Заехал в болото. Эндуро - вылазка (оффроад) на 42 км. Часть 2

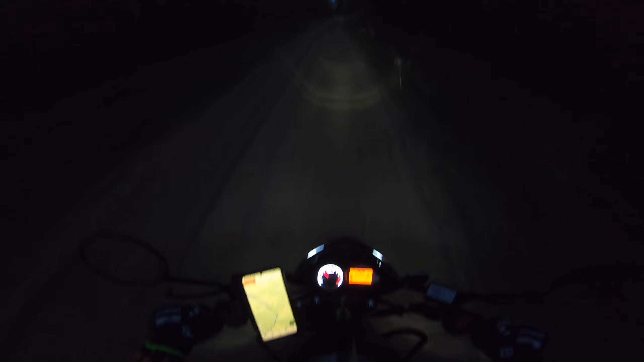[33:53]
Так, ладно, вторая тогда, не более, пока не выйдем на более-менее песочные из такой колеи дорогу. Дальник вообще не видно, что нам прямо, да, похоже, что налево на поляна какие-то. Ага. Блин, я вообще ничего не вижу. Даже свет не спасает.
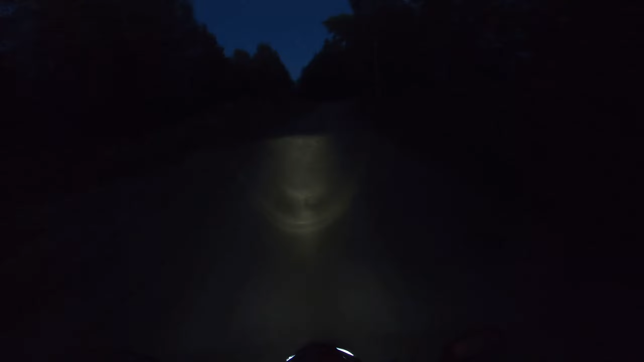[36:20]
Все, вроде как едем по дороге. А, там мы все еще по деревне едем, нифига.
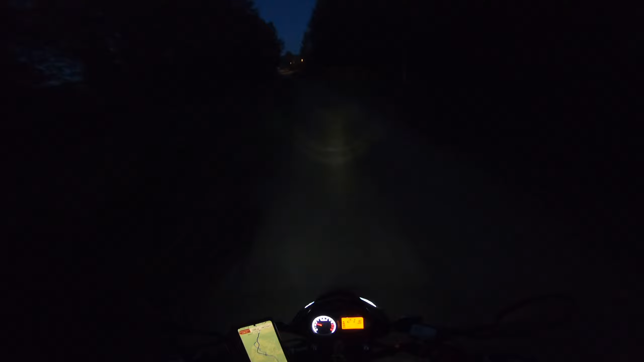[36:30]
Просто как они разбросаны, что ли. Две части деревни разбросаны. Ага. Это у нас вторая часть. И здесь дорога получше. Thank you.